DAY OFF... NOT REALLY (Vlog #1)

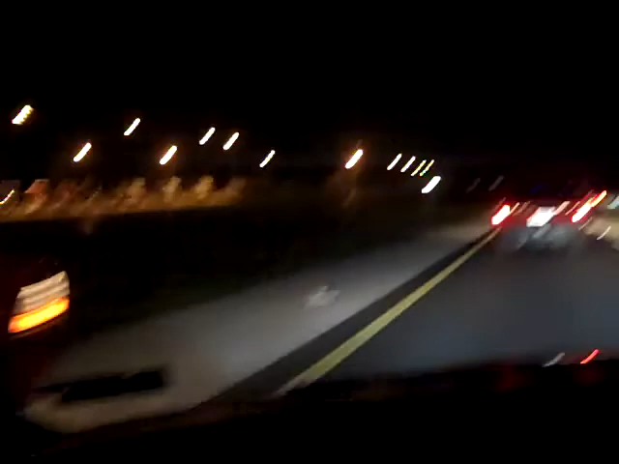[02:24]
Oh my god, look at that. Oh my lord. Someone had an accident, no two people.